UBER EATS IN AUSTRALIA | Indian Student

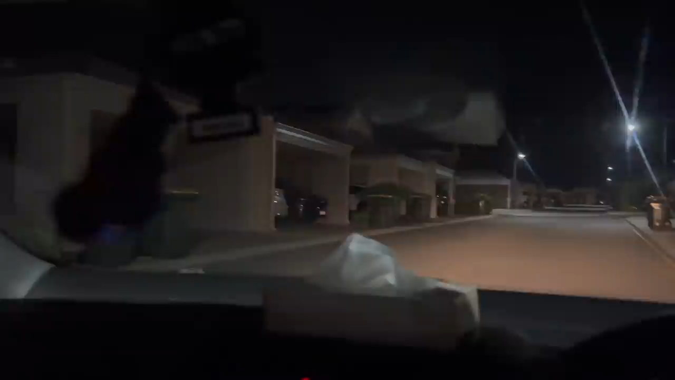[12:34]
तो इन घरों के पीछे एक्चुअली में रिवर है, ऑब्वियसली तुम्हें यहाँ से नहीं दिख रहा होगा, बट क्योंकि मैं मैप पे देख रहा था आई सॉ द रिवर,
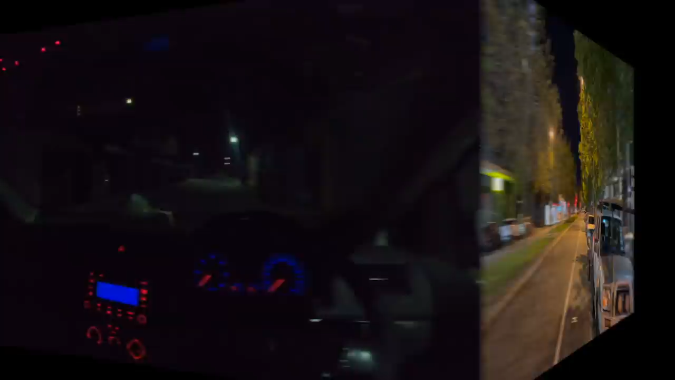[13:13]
तो भाई ट्रिप कर करके हम सिटी से सबर्ब में गए, सबर्ब से वापस सिटी में आ गए, और ये तो बिल्कुल मैं अपने घर के नीचे आ गया हूँ डिलीवरी करने बाय कोइंसिडेंस।